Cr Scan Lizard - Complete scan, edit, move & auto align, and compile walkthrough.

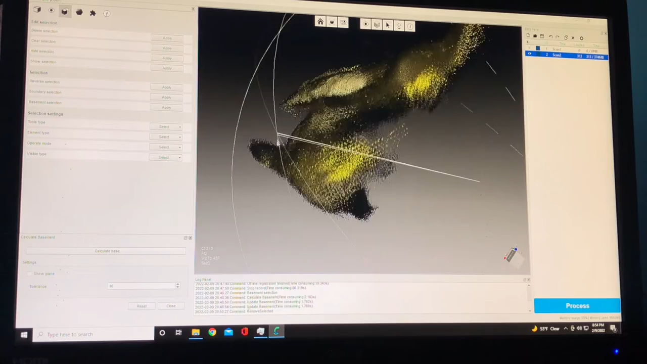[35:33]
And there again, so if you get some more of those detailed areas, you can go in and double click on your scan number
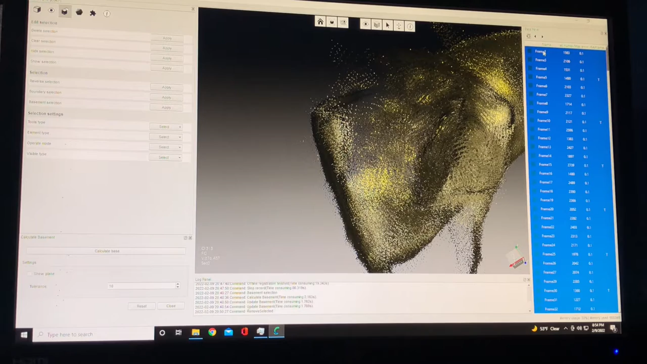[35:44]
and highlight a couple of your frames.
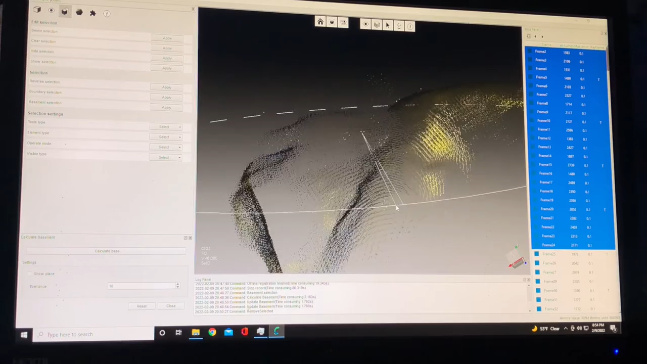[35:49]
And you can go in and get a little more detailed and not worry about deleting extra stuff that you shouldn't.
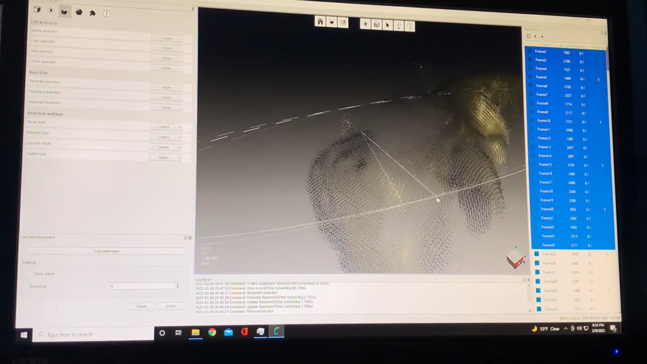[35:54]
As you can see, some colors are harder to see than others.
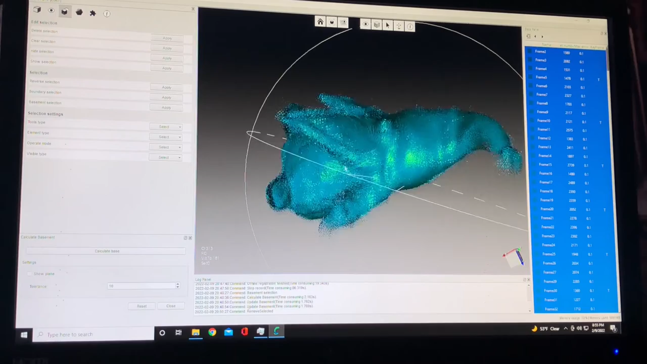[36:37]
so I'll clean him up a little bit and get this little bit here.
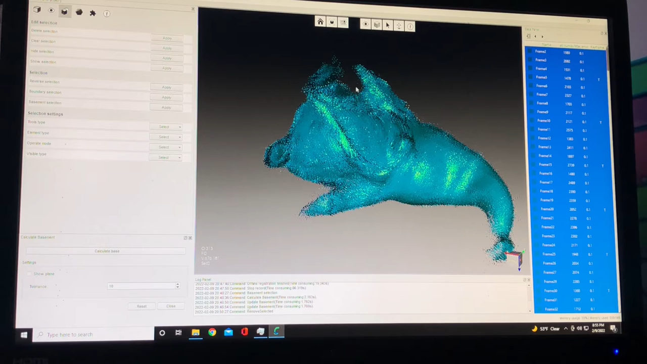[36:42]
There we go. Okay, so that's scan number two.
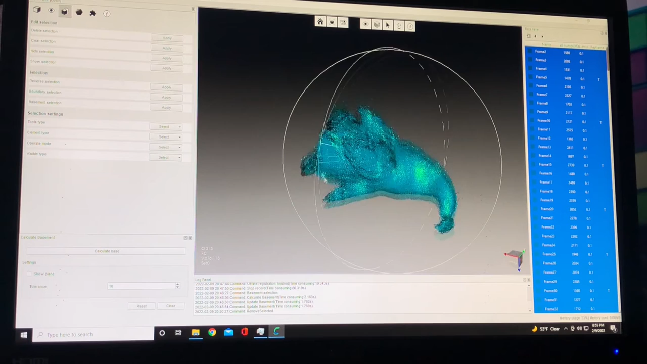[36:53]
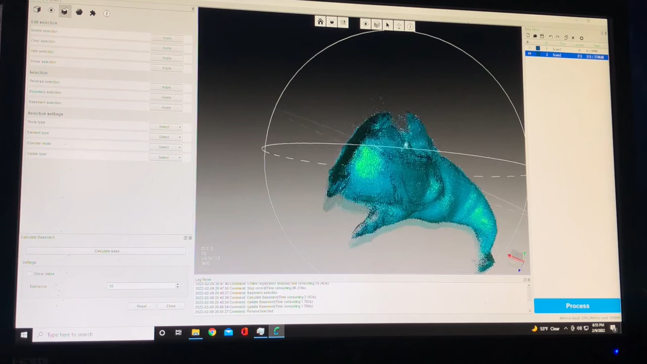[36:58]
So now you're probably wondering, well, where's scan number one? I can't see scan number one. Scan number one's not there. So, if you right click on your scan, come down here to load scans,
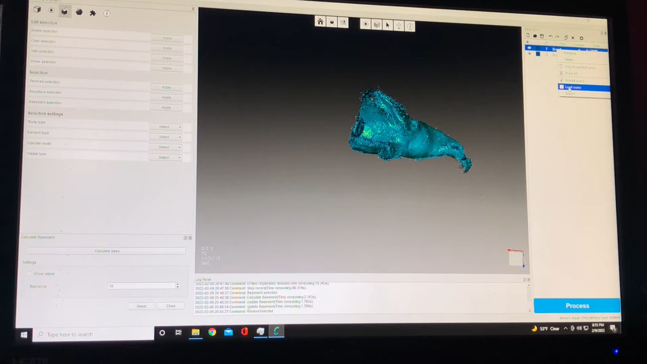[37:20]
click that, and there's gonna be your two scans.
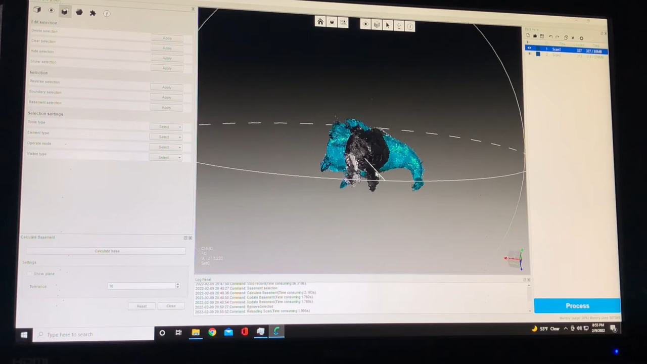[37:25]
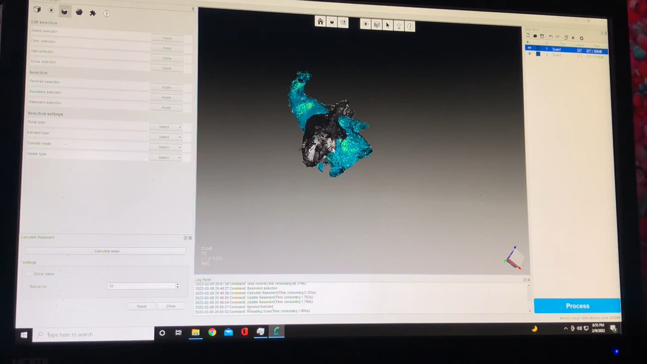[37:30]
So, if we wanted to see how these lined up right now, how auto line would do, we can come over here to modify or align. And one of these is gonna be stationary and one is going to move and align. You can pick, so if both these are the same color,
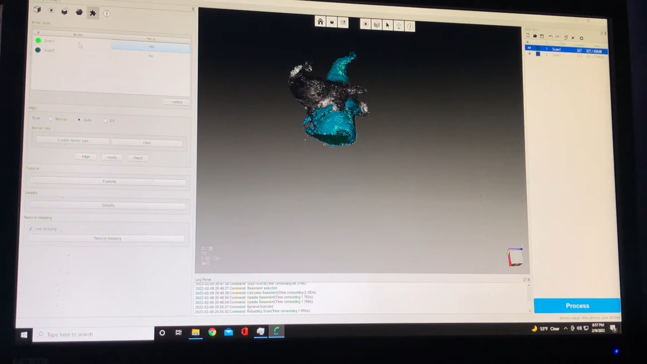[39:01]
This does come into play later when you're trying to line up multiple scans over here at the same time or individually, but have them all there. So right now, if I click this, I'm on auto, it will try and auto align these.
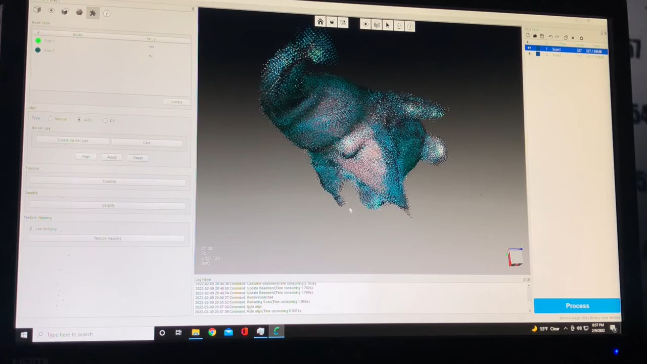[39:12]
And it didn't do too bad of a job. Now you can also change the color of these.